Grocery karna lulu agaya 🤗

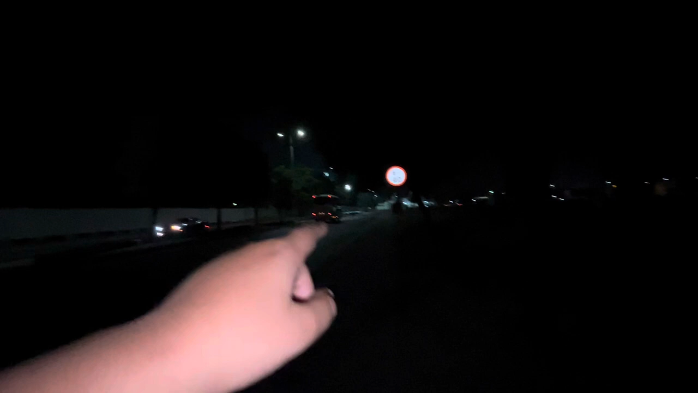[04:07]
और वो रही सामने मार्केट जहाँ पे एक मस्जिद आपको दिख रही होगी, मस्जिद का